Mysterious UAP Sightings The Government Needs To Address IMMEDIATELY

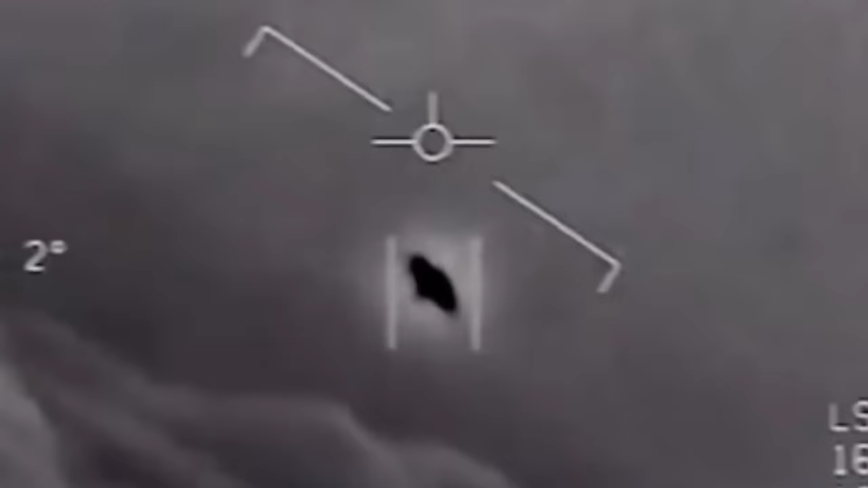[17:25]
and also had a lot of context provided, put this thing in a museum. That is one in a billion.
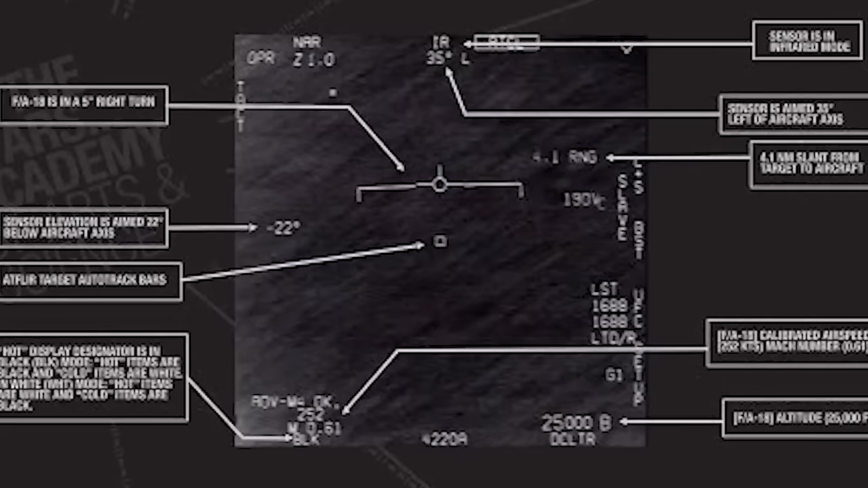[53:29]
So this video was taken in 2015 just off the east coast by an fa-18f fighter jet.
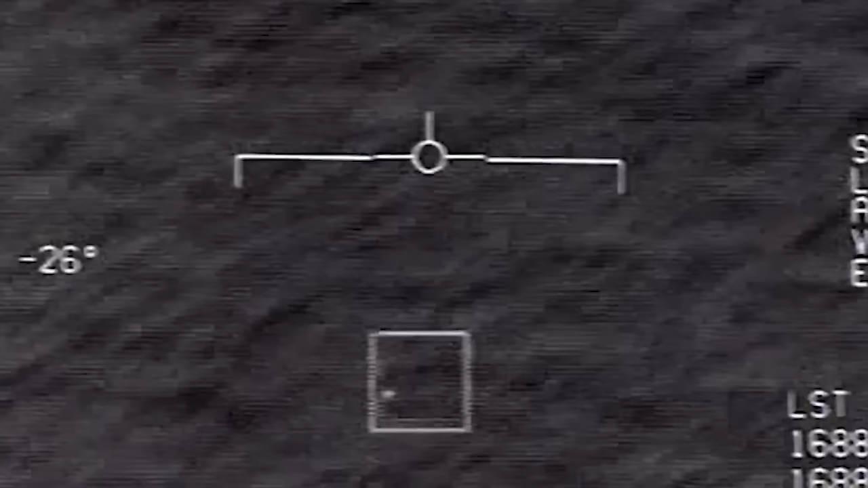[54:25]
The video shows the super hornets weapon system operator repeatedly trying to
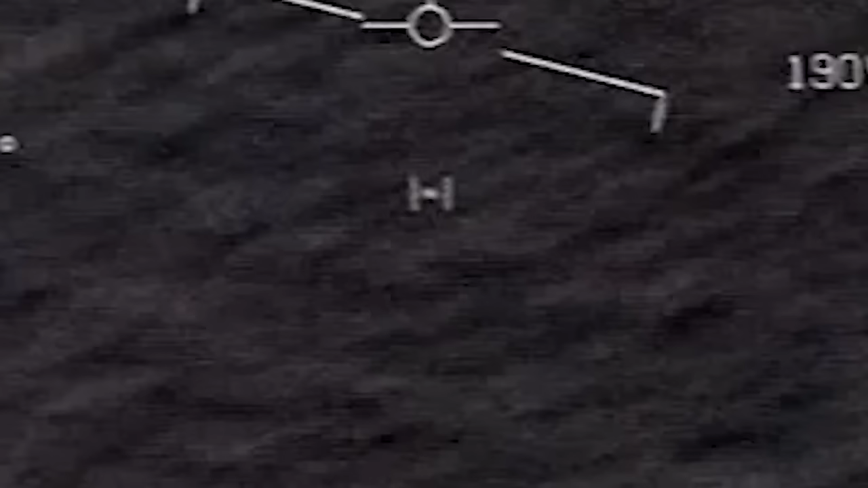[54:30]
acquire the UFO with the ATF's built in auto tracker, which apparently can pick out an object and keep it centered on camera.
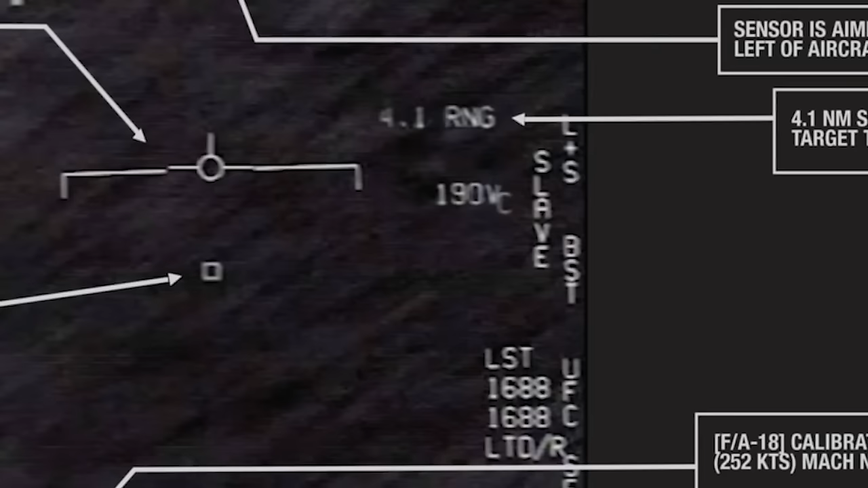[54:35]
After two tries, the weapons system officer, or WSO, shouts, whoa got it, to which another person, assumed to the pilot, says, woohoo, what the bleep is that thing?
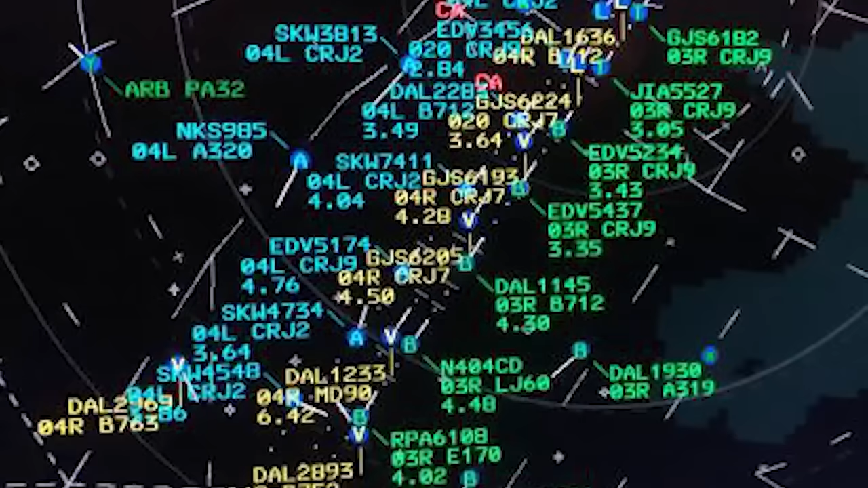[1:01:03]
This band of inquisitive minds claim to have discovered the FAA radar report from Newark International Airport on the night in question that indicates an enormous number of airborne
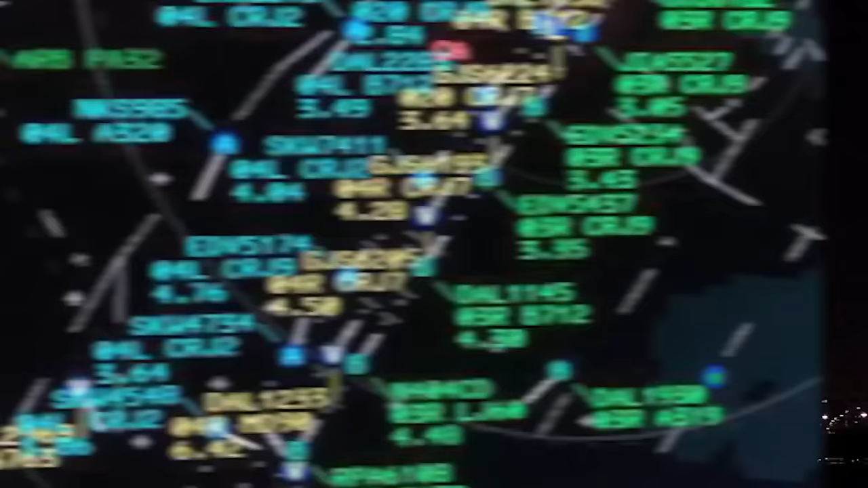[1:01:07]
objects without transponders beginning at around 10 31 pm and ending at 12 51 am EST.
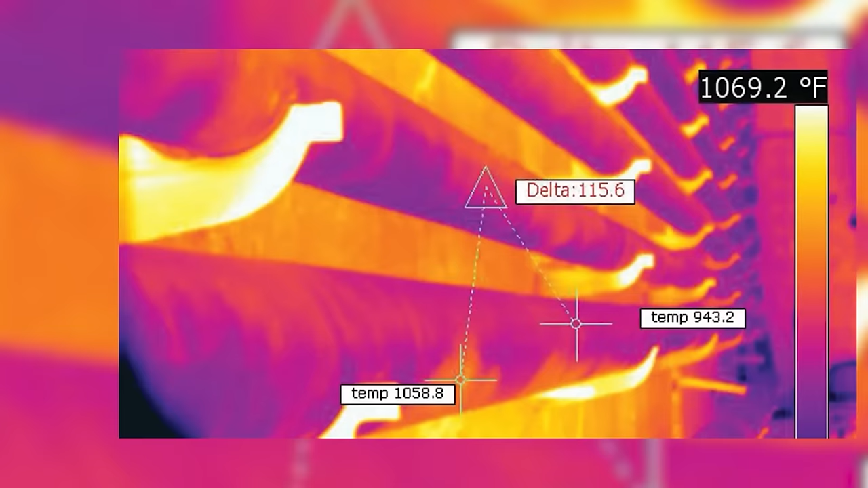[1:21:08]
On screen: scale top 1069.2°F
It's a thermal camera to detect heat.
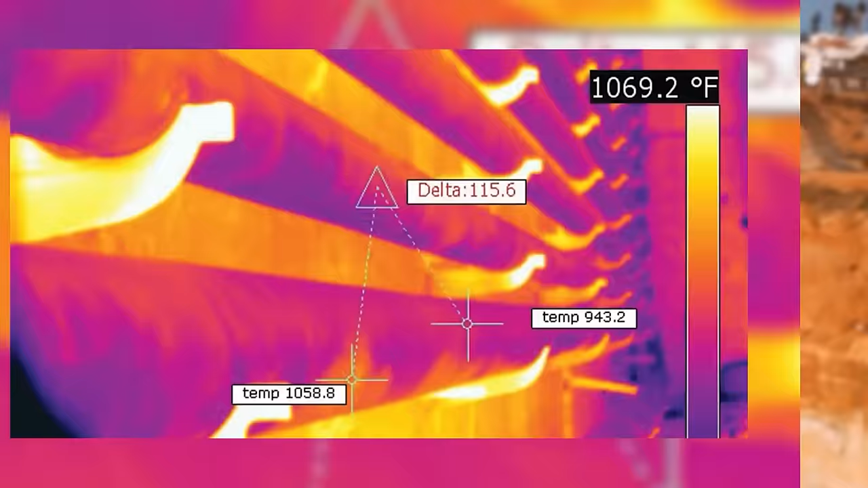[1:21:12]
On screen: scale top 1069.2°F
It's perfect for this sort of thing.
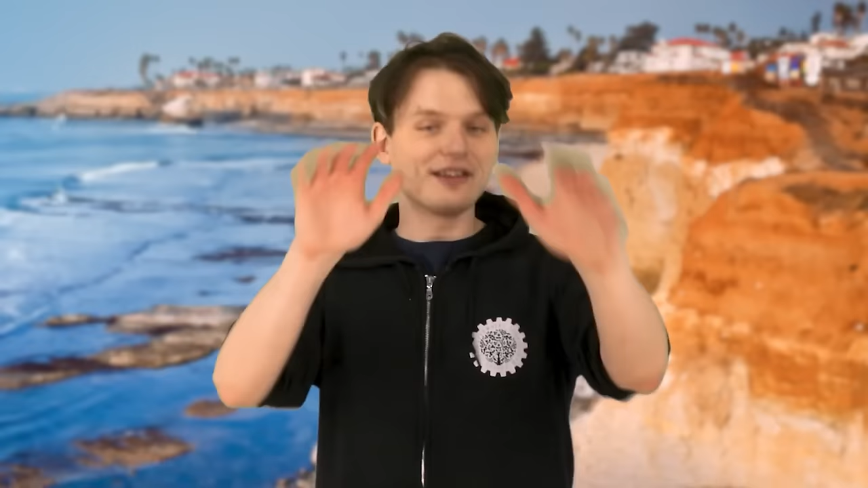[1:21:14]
And if you want one for yourself, civilians can buy these cameras. They cost $300,000. That's about one month's rent in Toronto. Very fair. In the footage, we can see what looks to be a sphere-like object flying over the ship before entering the water.
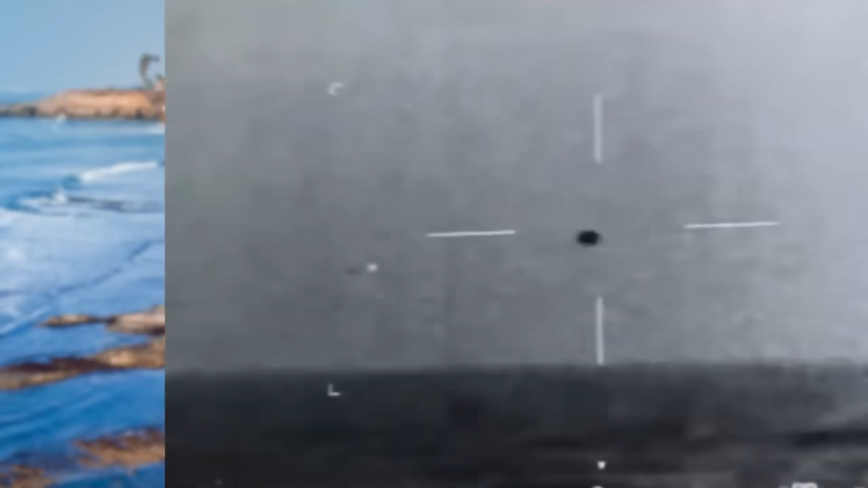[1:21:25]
The Omaha claimed that for days before this incident was recorded,
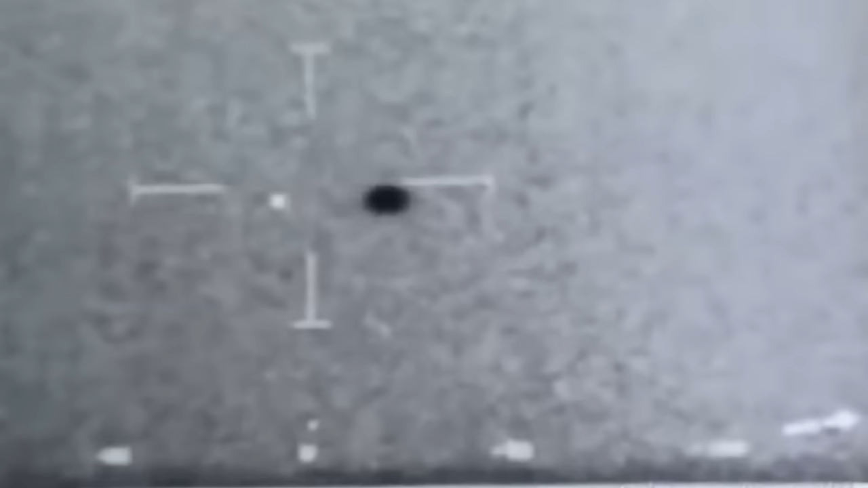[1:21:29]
they were seeing drone-like objects flying around their ship that the crew had no knowledge of.
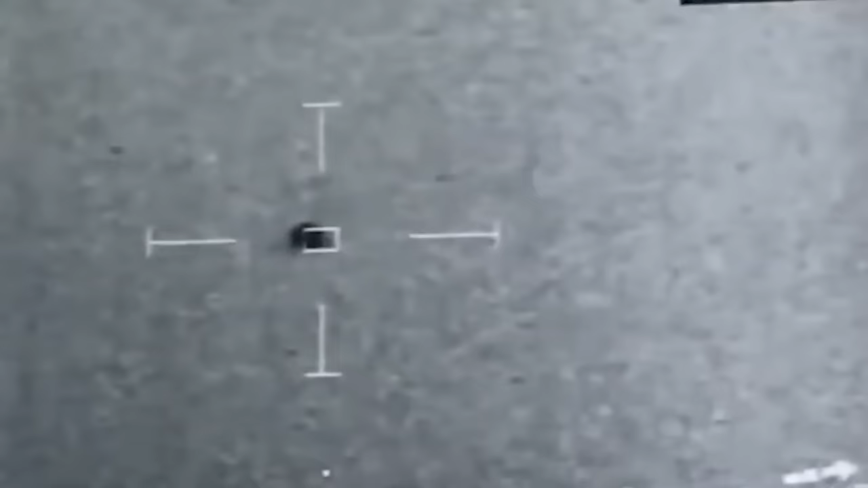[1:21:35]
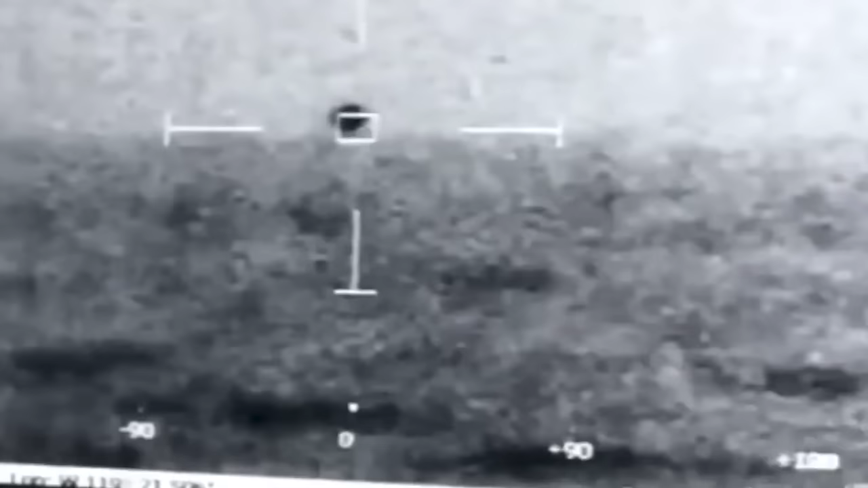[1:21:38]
This footage was taken from a crew member trying to ascertain what it was that they were dealing with. Now, there is some audio on the clip, and it's illuminating. When the object goes into the water, we hear the sailors say mark, bearing, and range,
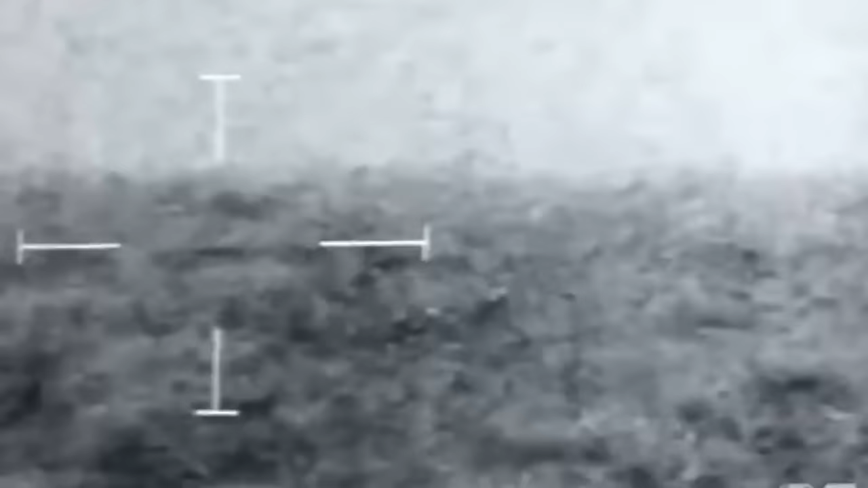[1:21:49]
meaning that the sailors on the ship were making a note of the coordinates and location where it went in, suggesting that maybe a submarine was sent in to recover or discover whatever was going on in there.